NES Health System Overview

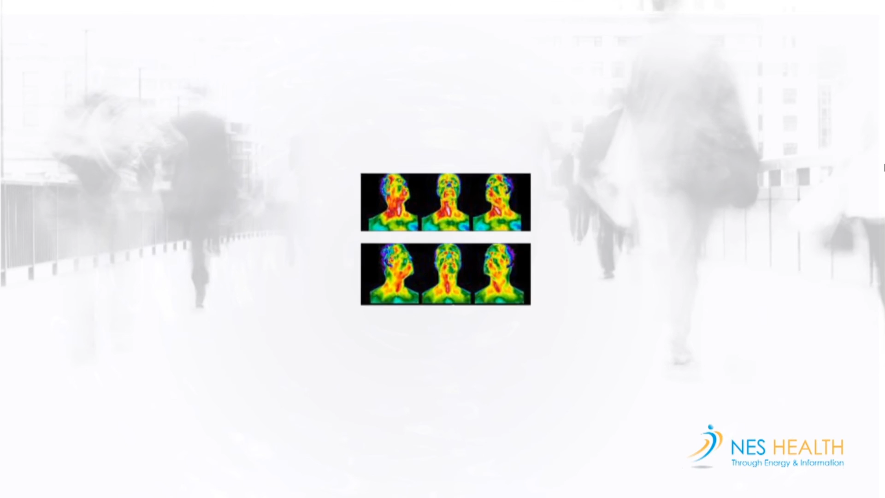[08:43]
Using a thermal imaging camera, images were taken of subjects before and after Nes My Health therapy using broadcast-only mode.
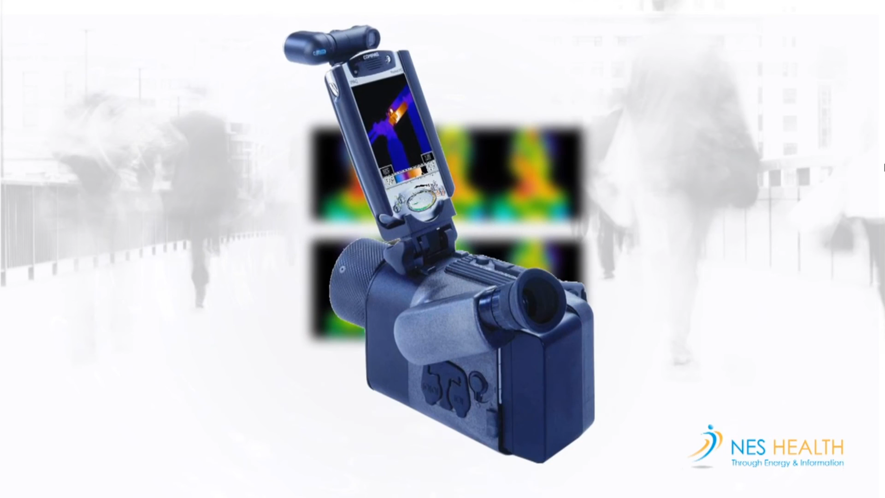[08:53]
And as is seen from this case study of a massage therapist with pain in the fingers and both thumb joints, just a six-minute My Health session using three simple functions applied off the body,
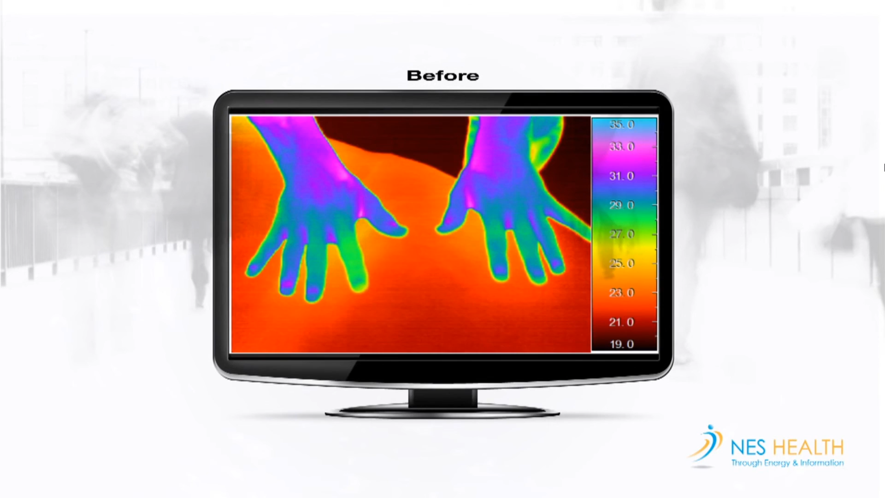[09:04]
led to a significant change in blood flow as visualised by the camera, accompanied by a reported relief in pain severity levels.